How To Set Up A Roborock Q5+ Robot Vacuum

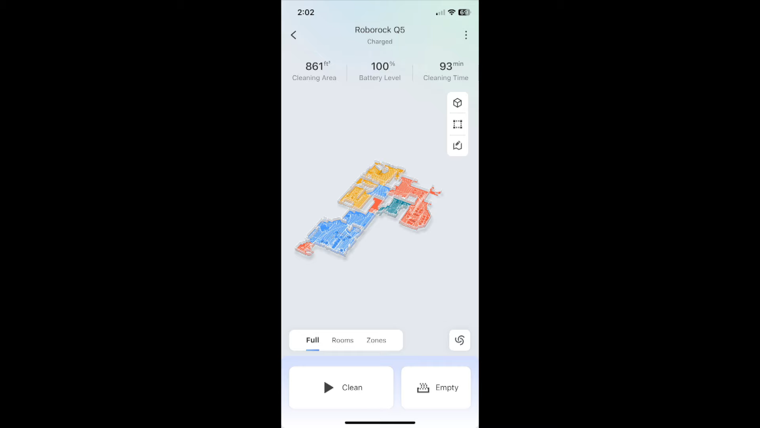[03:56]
After the first cleaning, the app saves a map of the house if you have map saving turned on.